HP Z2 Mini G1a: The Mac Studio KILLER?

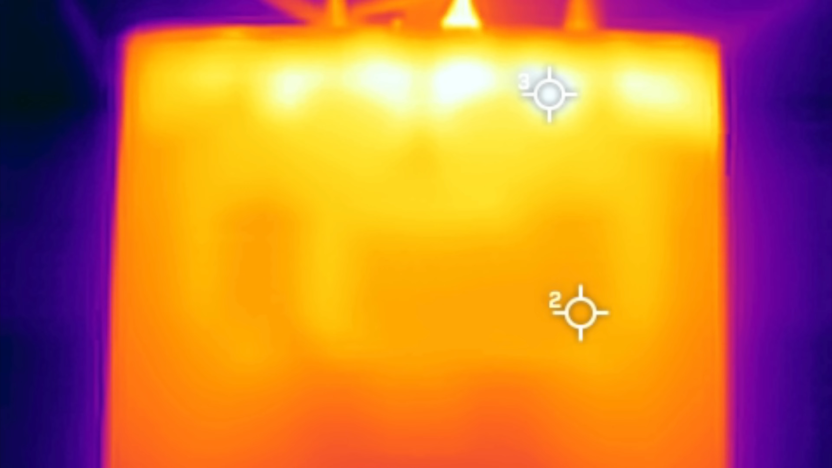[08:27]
and one consequence of having that fan noise well you'll keep it pretty cool in terms
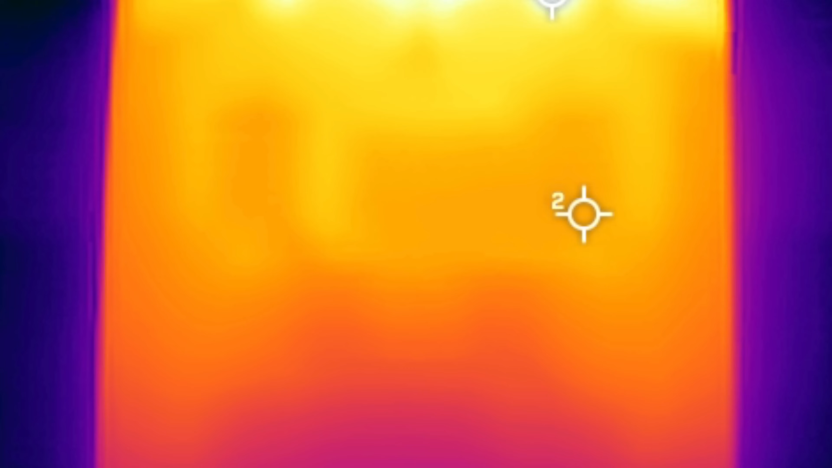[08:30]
of the system temperatures here as far as the surface temperatures under load and good news when i ran the time spy stress test to see if this will